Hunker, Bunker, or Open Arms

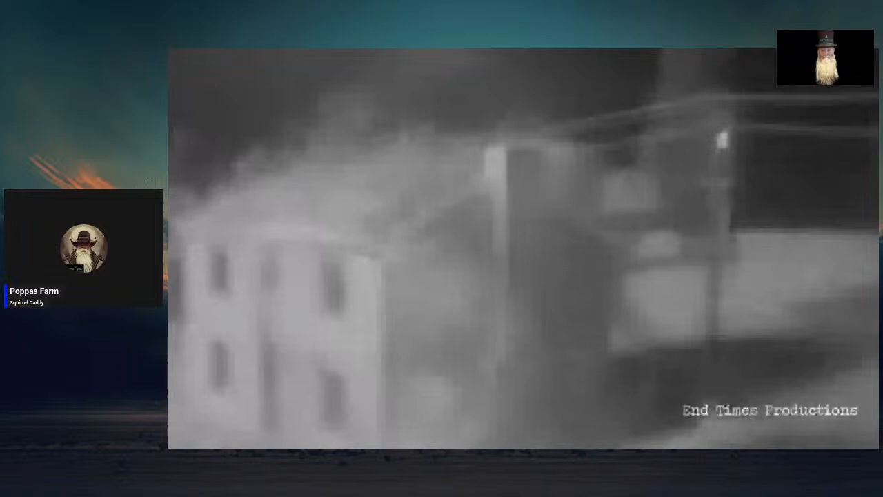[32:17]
steel carrier beams getting sucked back into the center of the burning inferno and consumed by flame.